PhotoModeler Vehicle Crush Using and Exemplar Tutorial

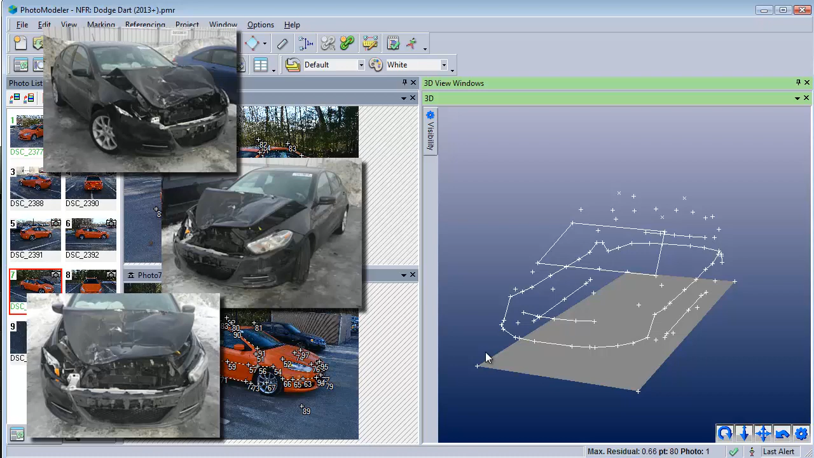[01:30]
To review, we have three photos of a damaged vehicle. These photos were taken by an unknown and uncalibrated camera. We want to model how much the front was crushed in an accident. We also have a PhotoModeler project of an undamaged vehicle of the same make and model.
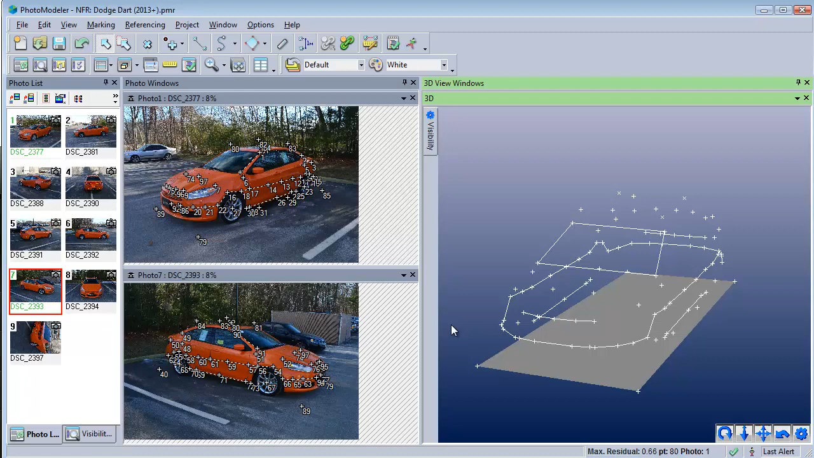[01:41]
We will use the 3D data from the undamaged vehicle to solve the camera and the 3D points needed for our crush measurement. First, find at least 4 undamaged points that can be identified on both the crush and exemplar vehicles.
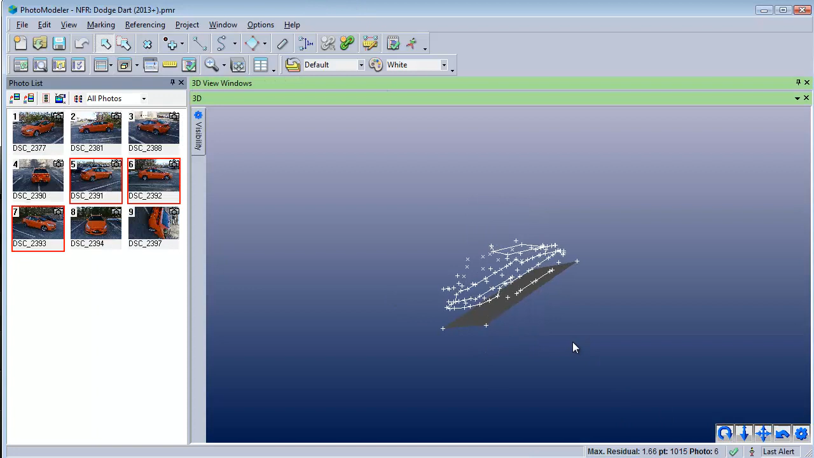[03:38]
To make it easier to distinguish the exemplar later, place its model into a new layer.
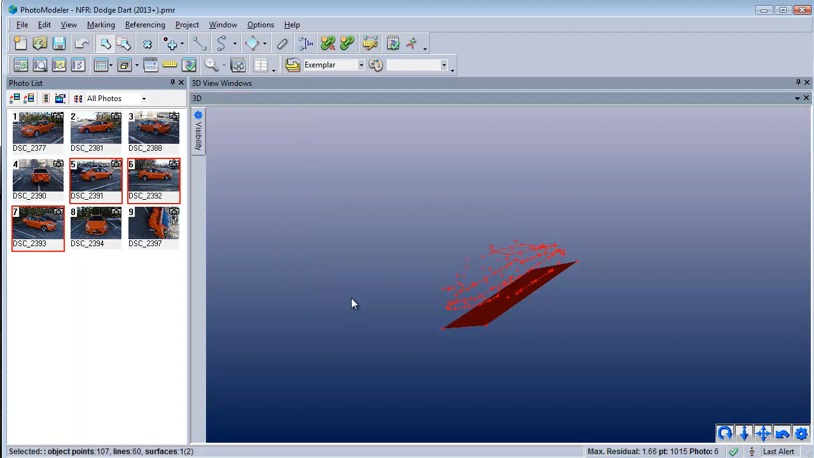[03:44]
To help with visualization, assign the exemplar lines a new material.
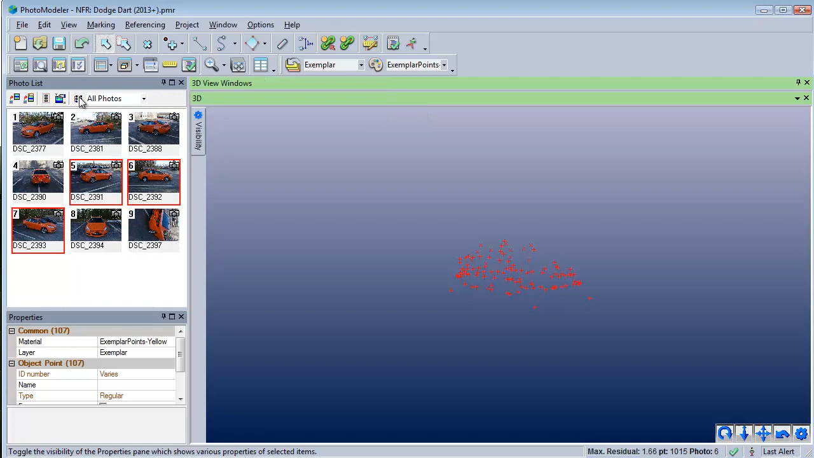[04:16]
We don't want this exemplar model to be changed in any way. We do this by freezing the points.
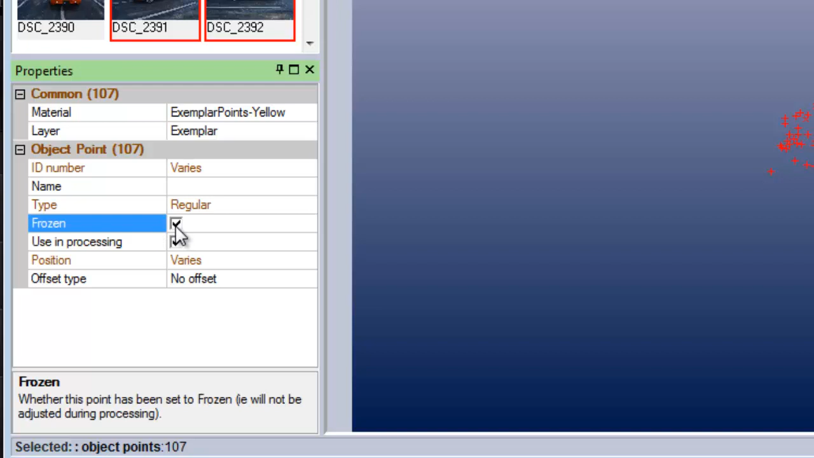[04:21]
No changes to the project such as a photo mark being moved or a processing will affect the 3D position of frozen points. Additionally,
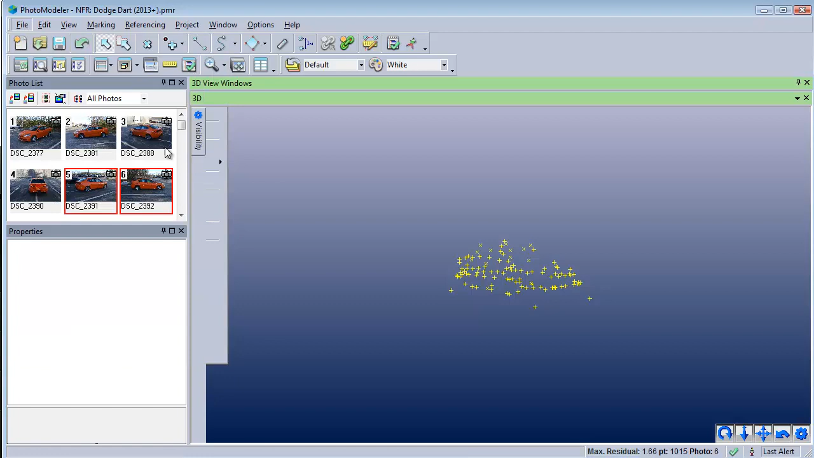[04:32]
these frozen points can be used as known information to help solve camera parameters for crushed photos.
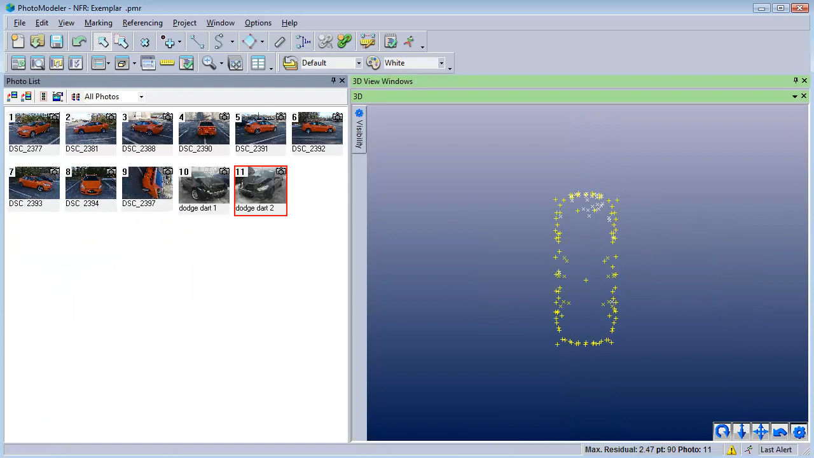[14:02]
The 3D view shows the green and yellow exemplar vehicle overlaying the blue and white crushed vehicle.